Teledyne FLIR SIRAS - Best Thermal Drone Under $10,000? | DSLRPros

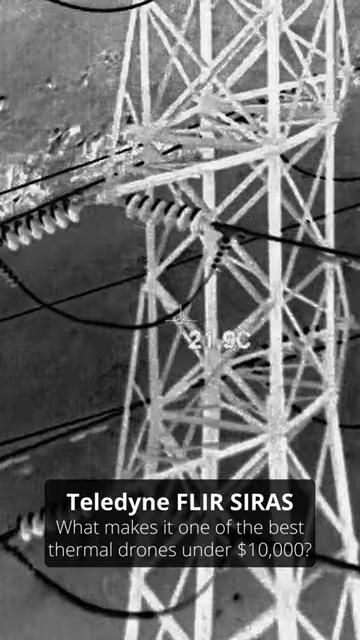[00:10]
Its top of the line, 640x512 MSX capable FLIR Boson sensor is the centerpiece of this drone, and boasts five times digital zoom. Geofencing.